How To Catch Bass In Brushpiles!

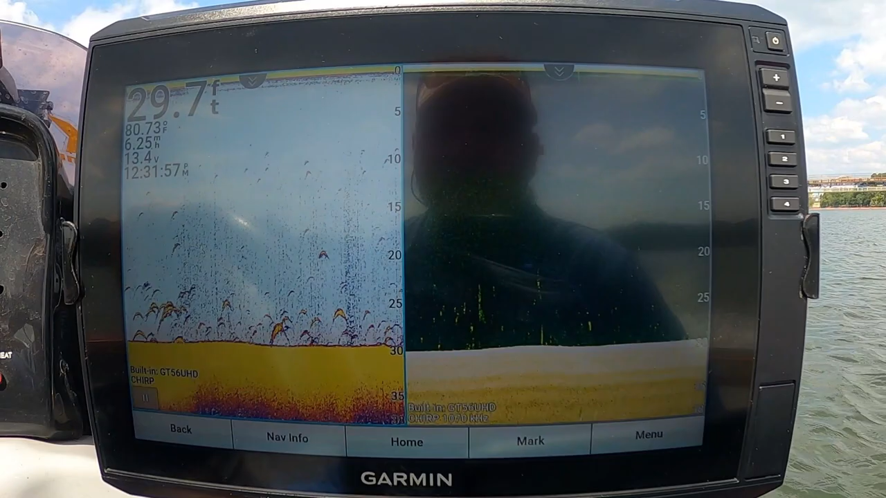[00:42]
On screen: depth 29.7 ft, water 80.73°F
hey i got two graphs at the hem i got a uh 126 echo map ultra and just blow it i got a 93 uh echo map i
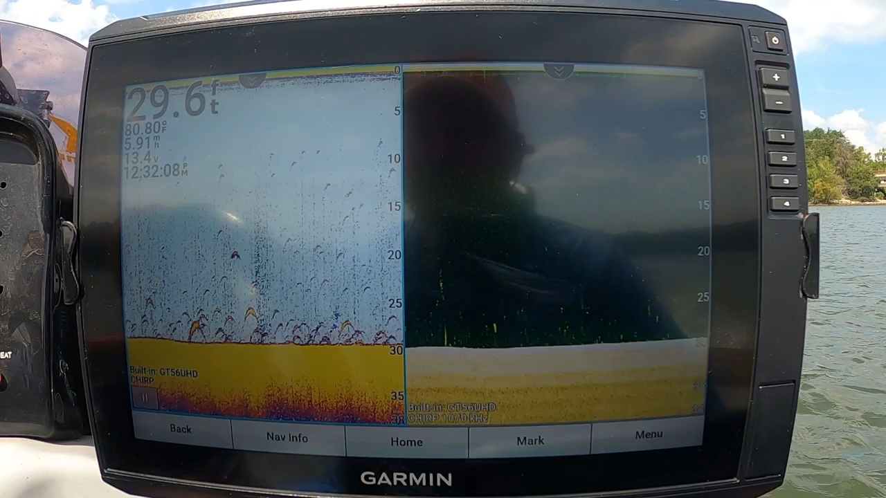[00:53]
On screen: depth 29.6 ft
use that 93 as my um mapping and we're getting ready to run over some brush right here but i want you to see what this looks like
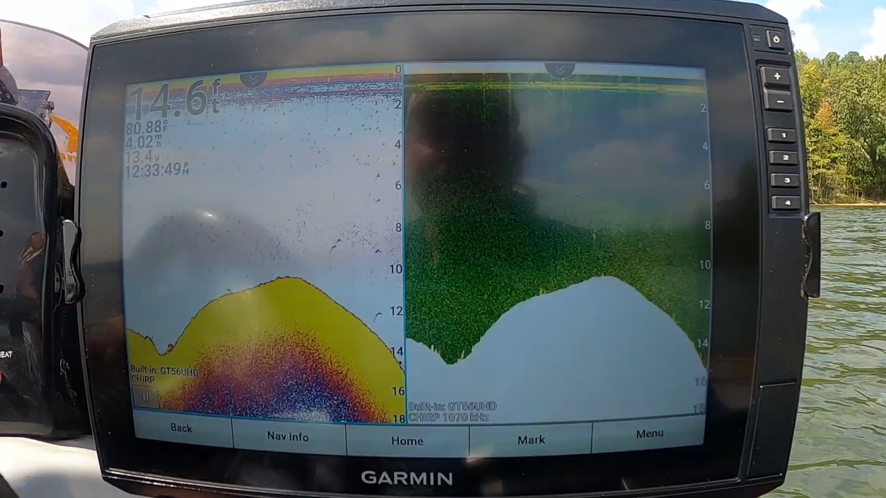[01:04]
On screen: depth 14.6 ft
like this one coming up right here so it's got fish on it probably a lot of crappy and brim and all that so what i'm gonna do is i'm gonna pause it
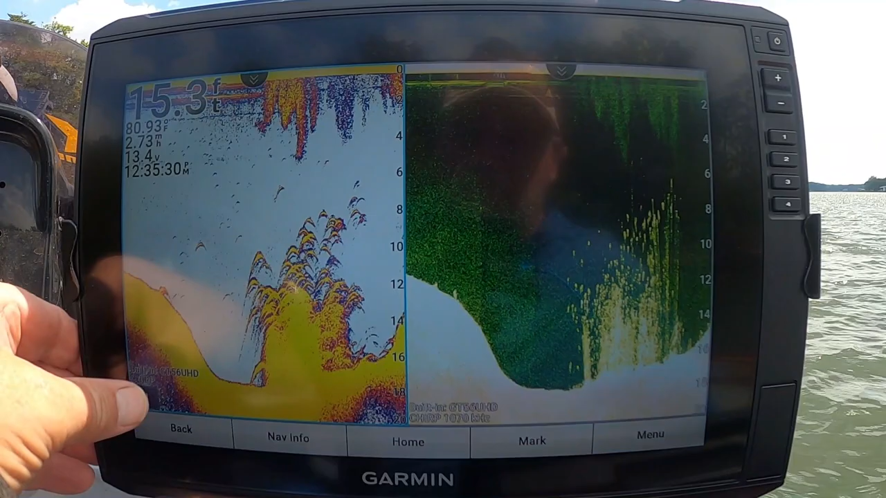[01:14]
On screen: depth 15.3 ft
and then i'm gonna take my cursor here i'm gonna touch
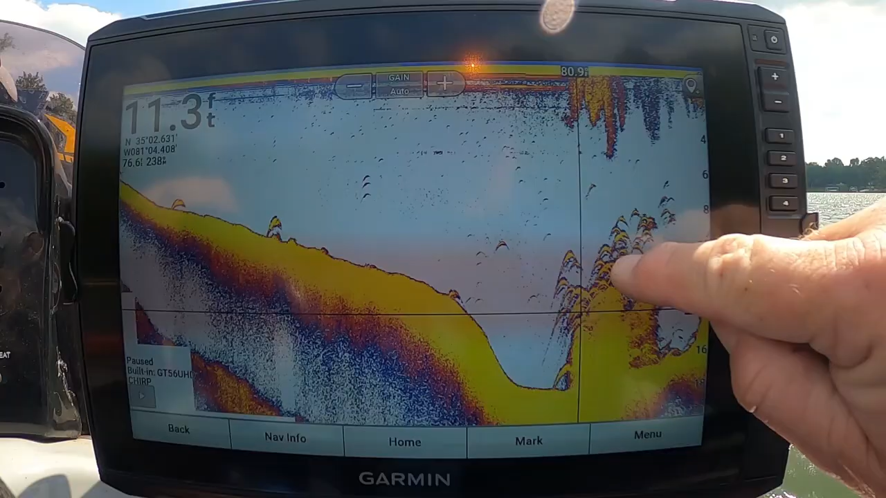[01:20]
On screen: depth 11.3 ft
right there on that brush pile and up here at the top right i got a little teardrop so hit your teardrop now i can edit this and put me a little symbol
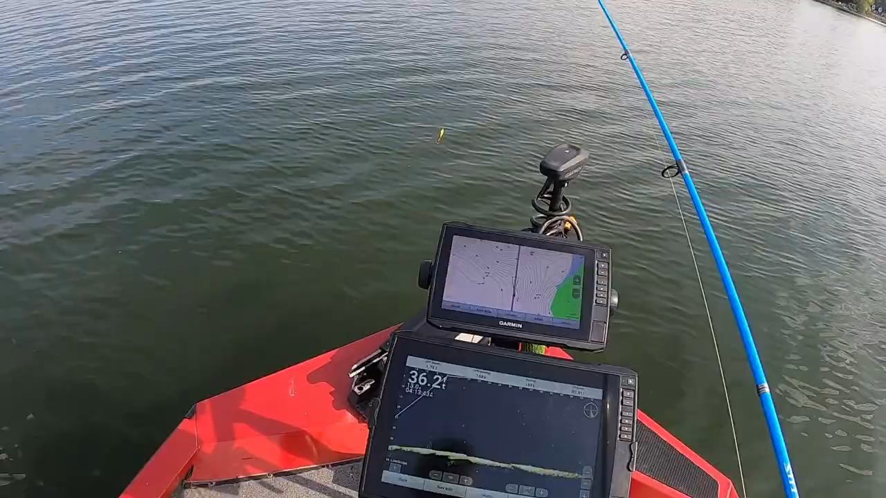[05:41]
I know everybody can't afford live scope. I know it's kind of expensive, but making waypoints is a key in catching bass because you can find that structure whether
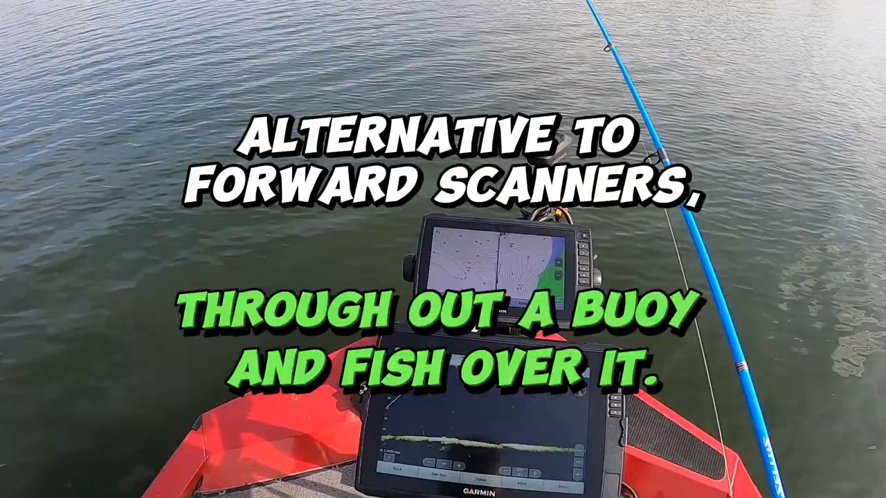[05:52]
it's trees or brush or whatever might be on the bottom stumps. You can mark it with any graph on your boat.
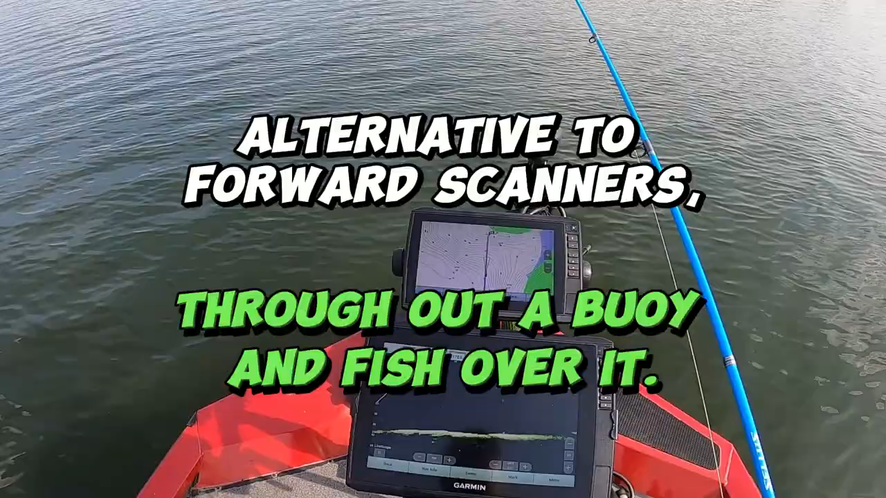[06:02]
Take that chart plotter, make your way, learn your chart plotter first of all, learn how to make your waypoints. And then come back, put your buoy out and fish it.
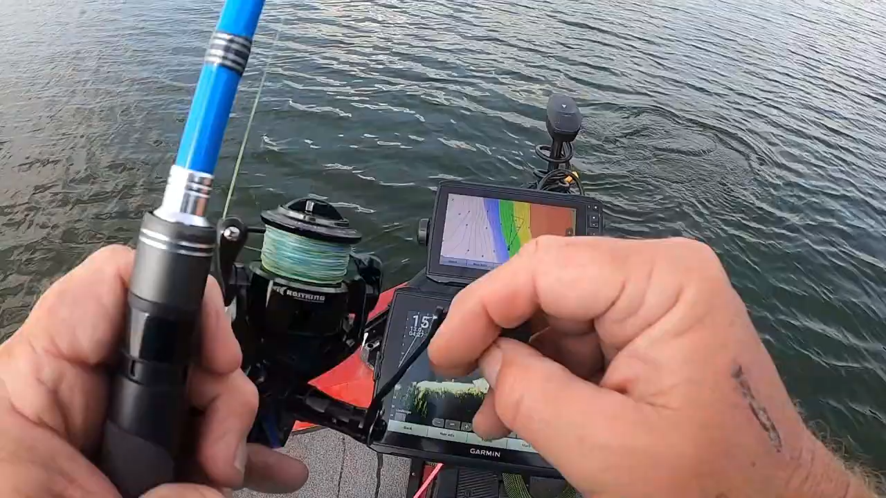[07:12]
We're going to go right over top of them and those fish are going to tear that, all right, they're going after it now. Oh, I got one on there.
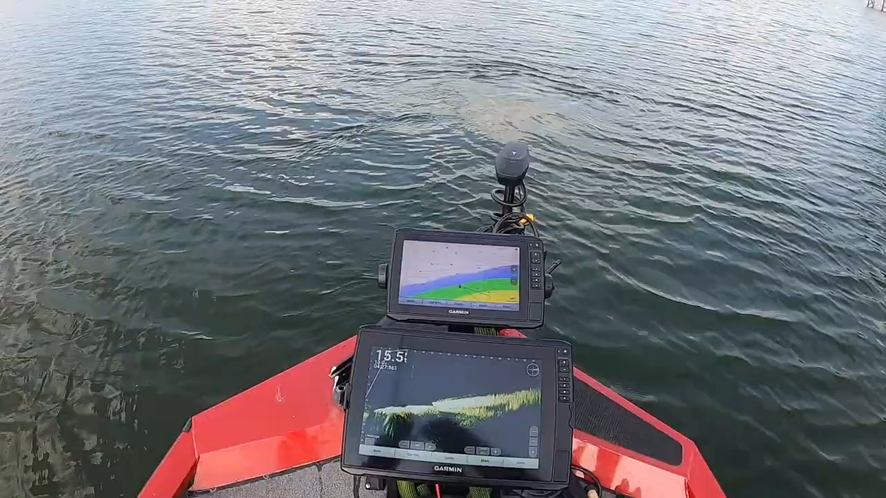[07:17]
I got a good bass on here and I'm bringing them on over here to me. Feels good. Feels good.